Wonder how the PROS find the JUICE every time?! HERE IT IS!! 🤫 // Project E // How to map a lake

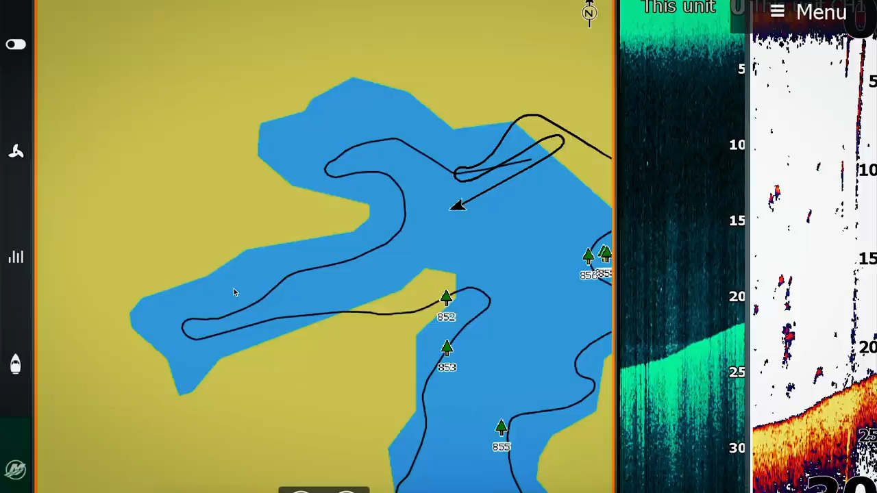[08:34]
And then I'm going to turn right back around and I'm going to show you how to do this with Navionics. Cause Navionics is super cool too.
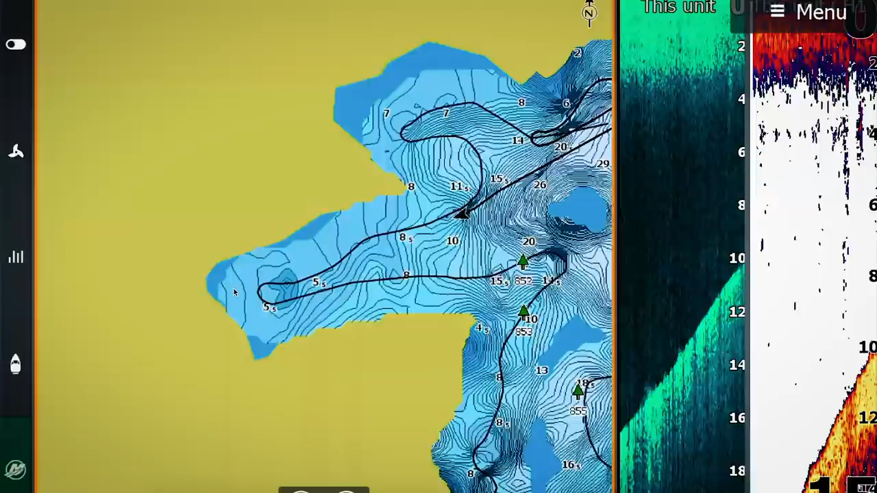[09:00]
Really, really starting by making that one cut across there. You can see that whole cove, how the lines go in. I'm right on my same line here. So I need to scoot over just a little bit. I'm so excited. I found that little hump right there in the middle of this pocket.
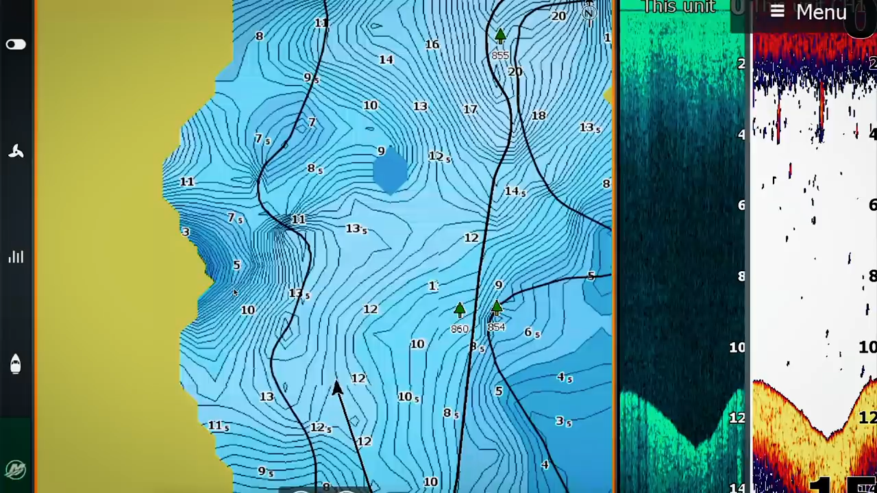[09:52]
So I'm just going to go back over that really good right there to kind of erase or make sure that I correct where I lost bottom contact. You can see right here how it's filling in. You know, I'm getting close back over here to where I was. And you can see it all the time. It's making little adjustments to the map that it's already built, which is really, really cool.
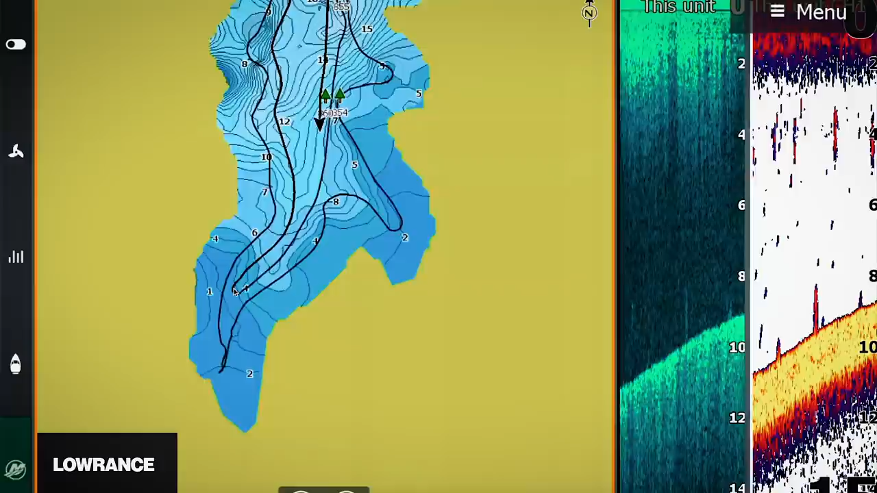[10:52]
When you look at this screen, you know, yes. Could I go back and forth over it and make it that much better? Yes. I'm going to, just because I want to, because I plan on coming back and fishing this lake someday.
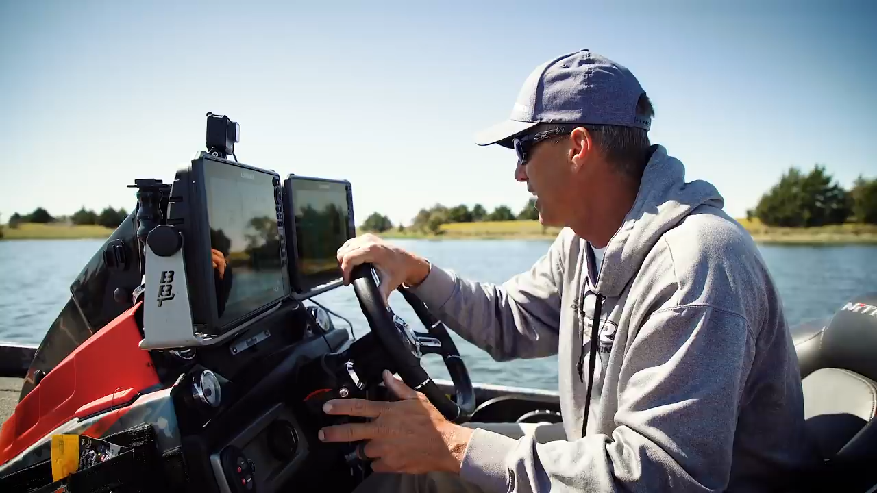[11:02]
But, you know, like right here, you know, I feel like my map's just a little bit off. You know, it's not deep down the center of this ditch. So I'm going to idle right in the middle of this ditch right here, just to clean that map up.
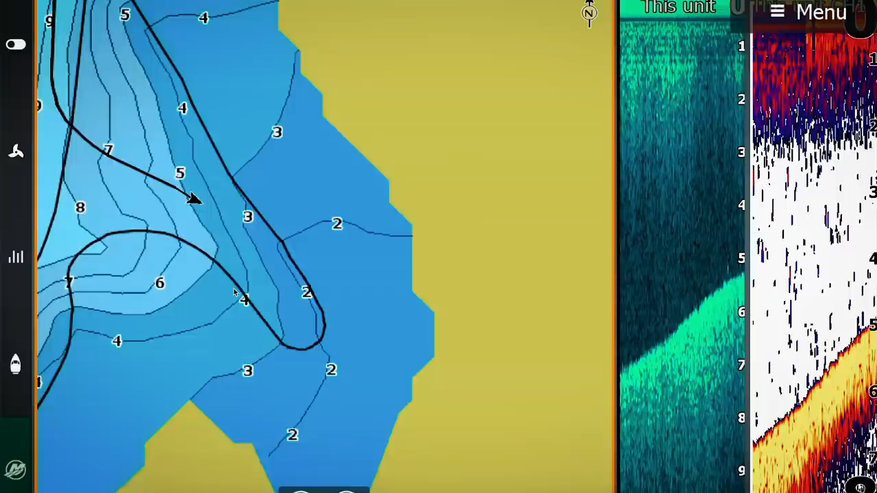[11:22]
And you can see right there, it's just, it's moving that four foot and that five foot contour lines in to make this better. But I am really close to being done.
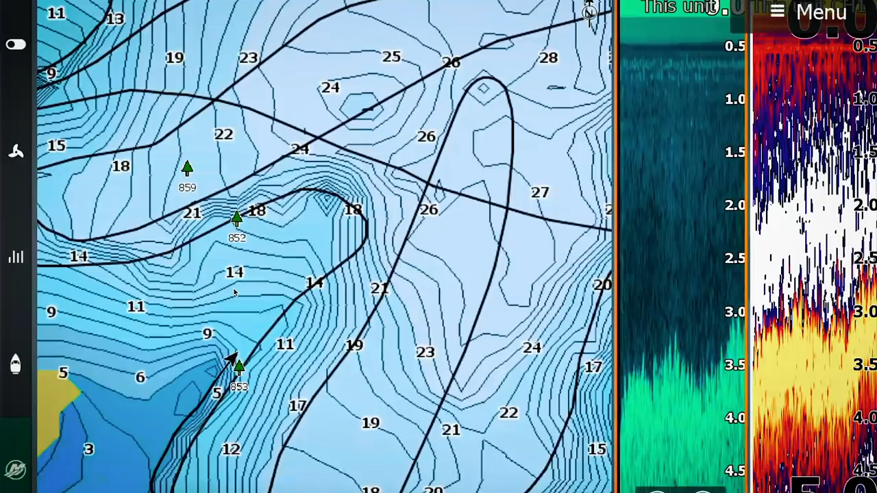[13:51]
So that's why I'm idling in here really close to get this two foot contour line built super steep.
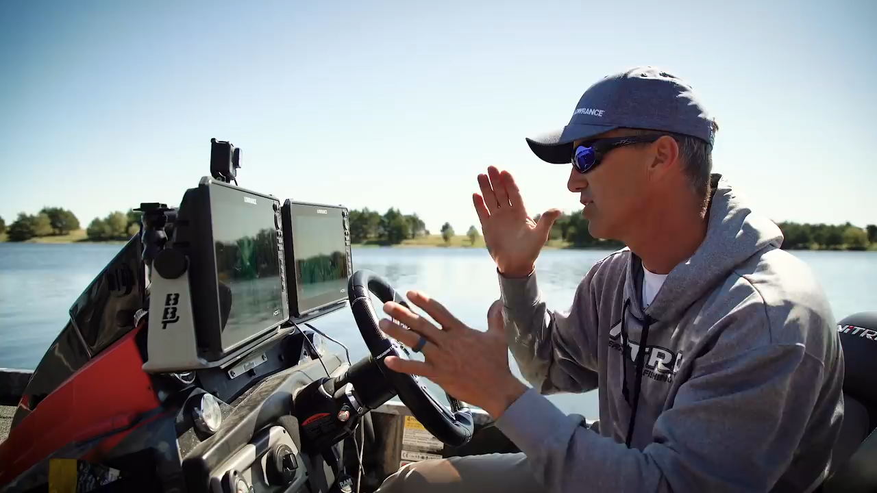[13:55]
So it thinks this is water all the way across here where I couldn't idle across it. Now it's going to be accurate because I'm building and building this two foot contour into my map. So now it's going to show this whole point and how steep that drop is. So when I look at this, you know,
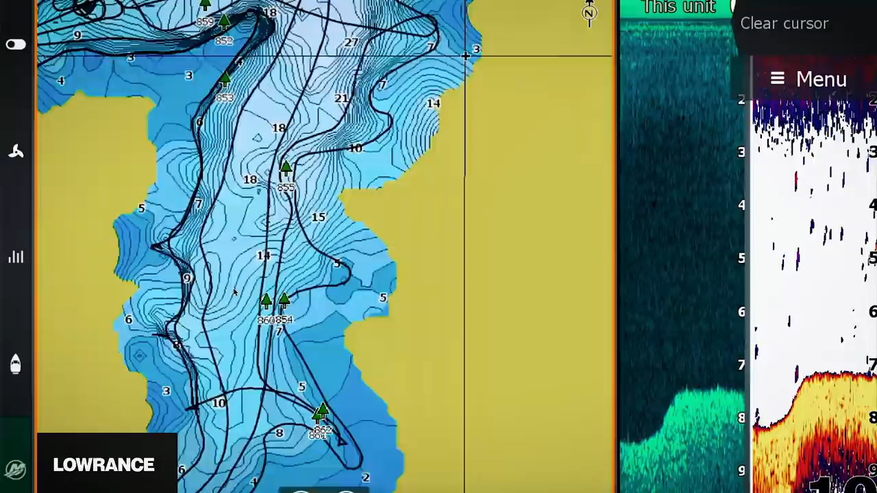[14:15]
I get a lot of detail when I go in close, like I got that detail to all fill in around that point.
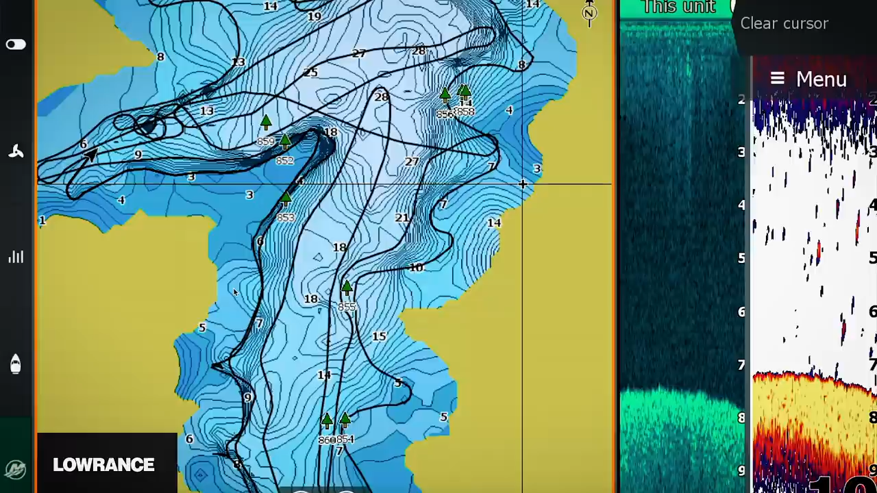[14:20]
You know, I've got a, a ditch right there that, you know, I could idle in a little bit more.
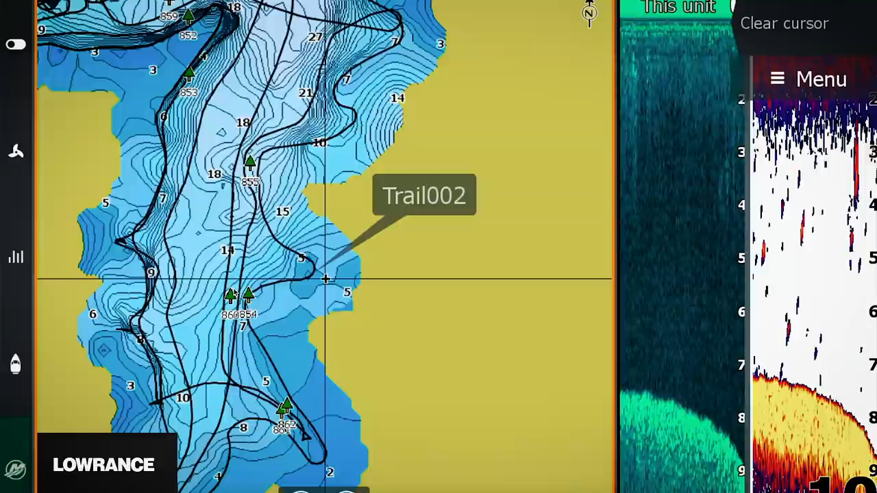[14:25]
I could idle over this point to get that point right there painted in right now. It's kind of, kind of washed out, but, uh, you know, the more you go over it, the more accurate it's going to be.
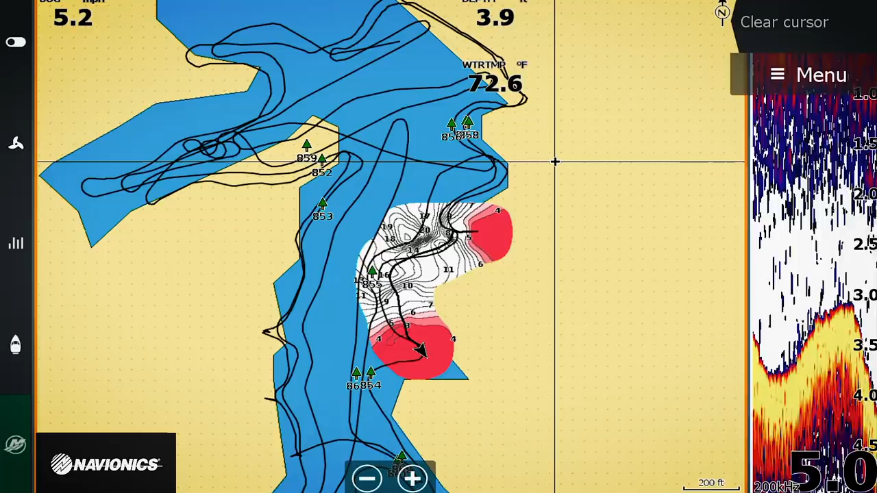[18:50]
On screen: water 72.6°F
I'll just build it all in. I'm going to do this a little faster than we did the last time. Let's change that minimum to something that's a little safer that I don't hit my motor on bottom.
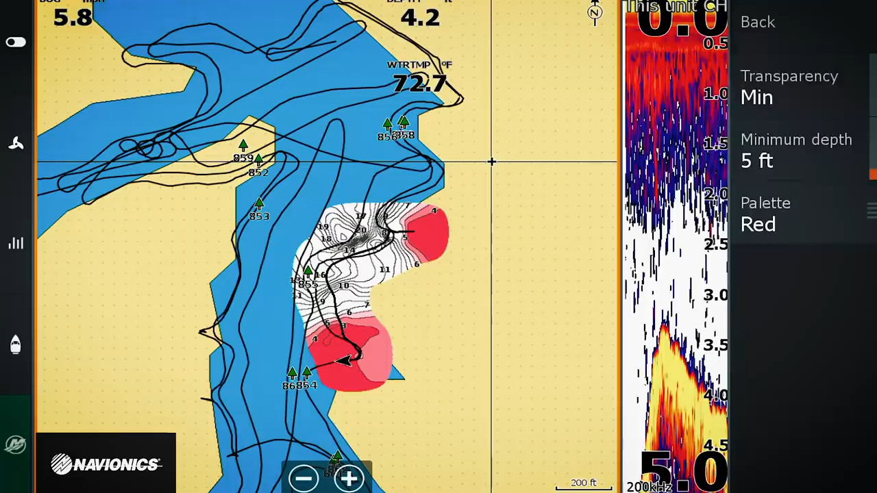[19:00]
On screen: water 72.7°F
Again, up to 20 miles an hour. I'm going 10 miles an hour right here.